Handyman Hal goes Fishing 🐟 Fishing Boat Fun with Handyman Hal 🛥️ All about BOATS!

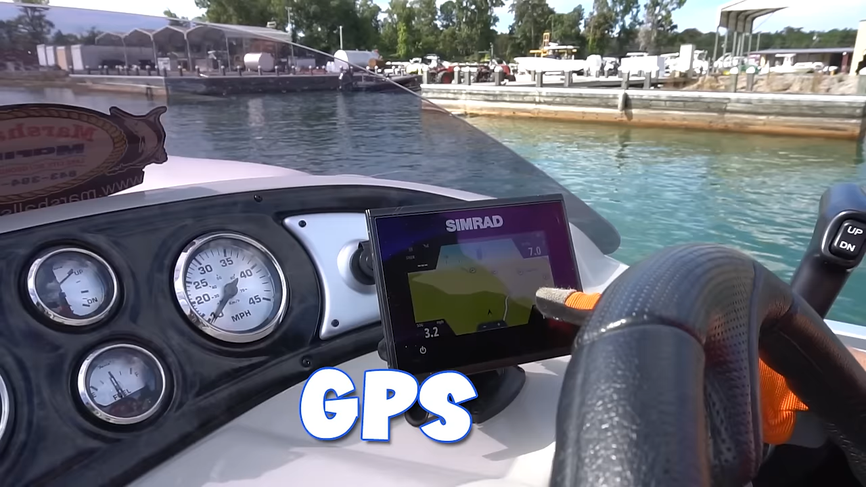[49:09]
Tells us if we're going north, south, east, or west. And of course, the depth of the water beneath us.